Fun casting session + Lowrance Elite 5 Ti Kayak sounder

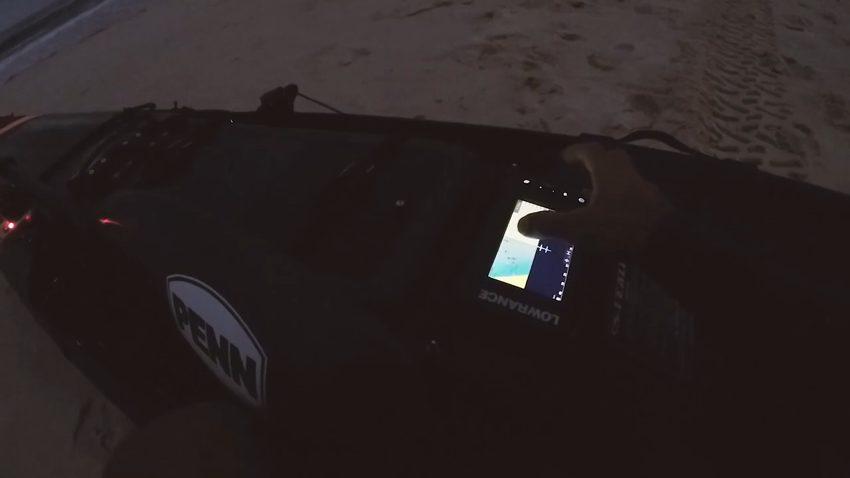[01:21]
And in a kayak mounted flat like this, that can be a bit of a problem because the water splashes up.
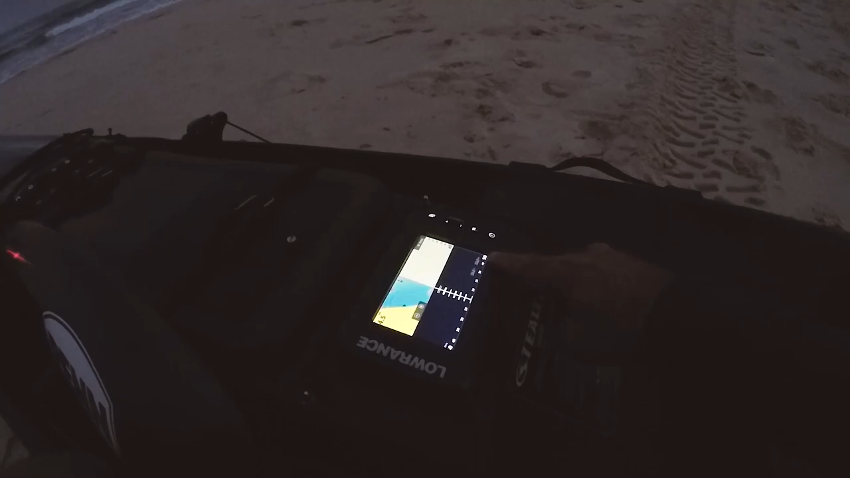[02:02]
But what I do is I generally just set it up the way I've got it in this sort of tri-screen formation. It allows me to access everything that I really need to. I've got my my K's at the top. I've got my battery power and my water temperature, which is very important. And then I've got my normal sonar. My side scan or structure scan runs right across the bottom, so I get a nice wide sort of strip of that so I can get a good reading.
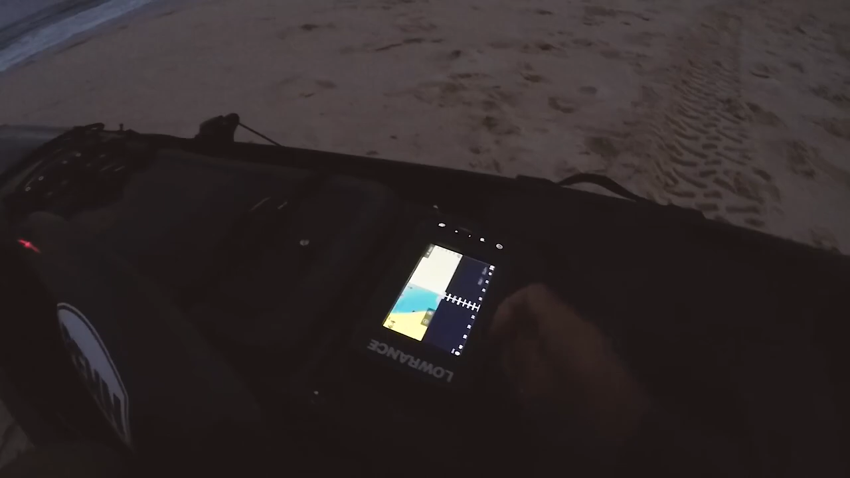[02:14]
Gives me a nice wide section to read from. And then my maps up the top, which is what I also select as the one I want to zoom in on.